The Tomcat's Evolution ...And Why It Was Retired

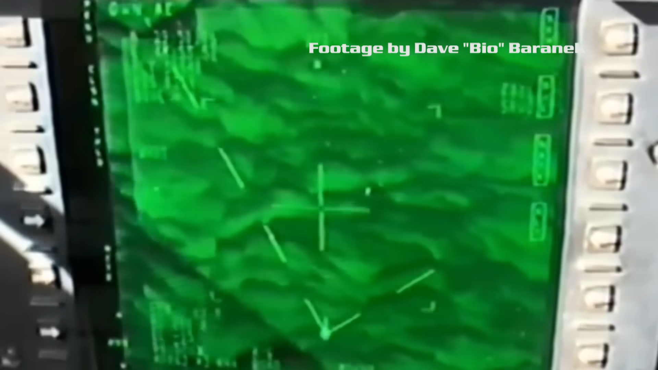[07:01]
The Super Tomcat was a whole new bird, fitted with modern multi-function displays,
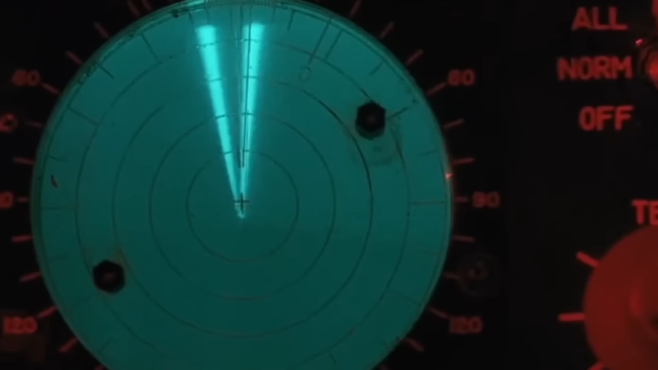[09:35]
The 67 was a huge step up from the Vietnam-era ALR-45.
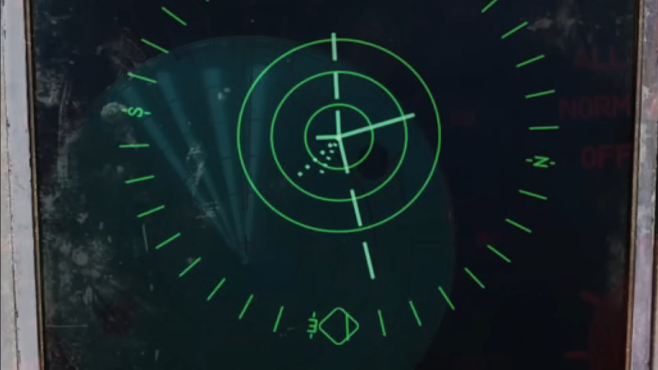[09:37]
The old 45 set was tuned to very specific Soviet surface-to-air missiles,
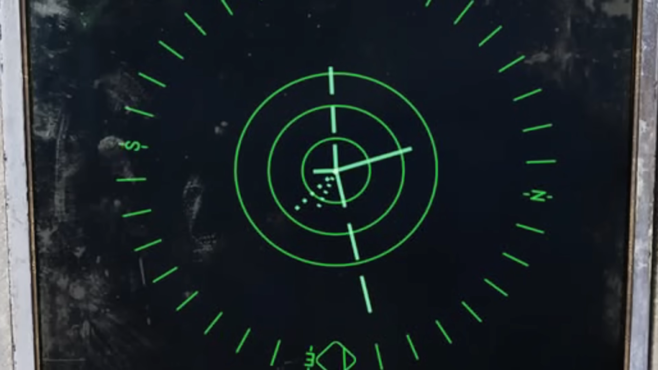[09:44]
and often resulted in air crews purchasing off-the-shelf radar scanners to help with identifying other kinds of threats.